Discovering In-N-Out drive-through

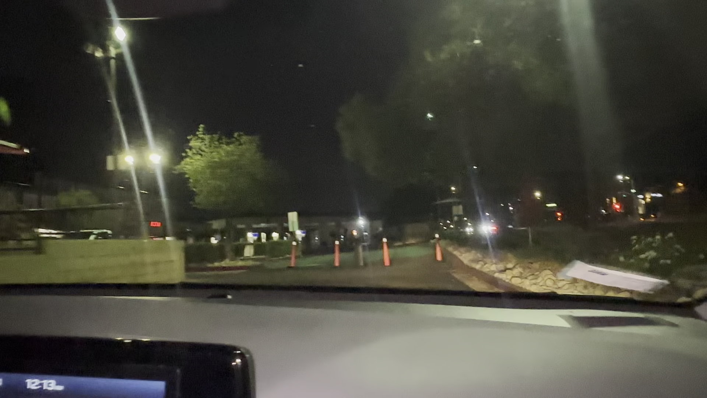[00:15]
So this is an In-N-Out drive-through, what it looks like, etc.